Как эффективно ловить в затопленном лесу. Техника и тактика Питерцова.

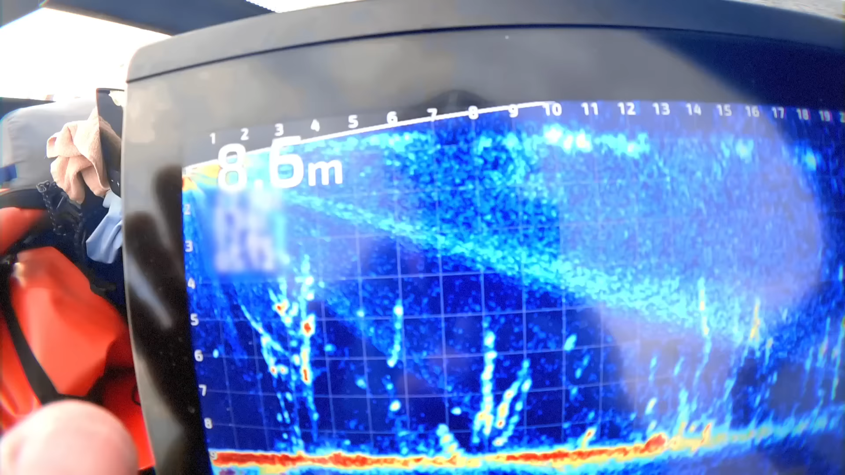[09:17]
On screen: depth 8.6 m
соответственно Рыбу ловишь только ту Которая плавает Ну, более-менее Вот в этой В какой-то вот зоне Выше Выше половины экрана Внизу ловить тоже можно Но там Там другое направление Там поролонки С прижатыми крючками